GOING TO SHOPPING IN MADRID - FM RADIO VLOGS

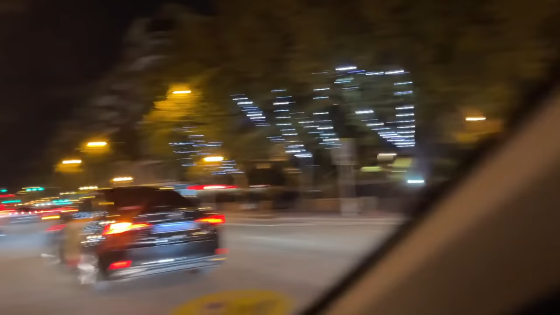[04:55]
हेलो गाइस, दिस इज द मैड्रिड एंड दिस इज द मेन रोड है, एंड दिस इज द लाइट लाइटिंग ऑफ दरख्त, यू नो।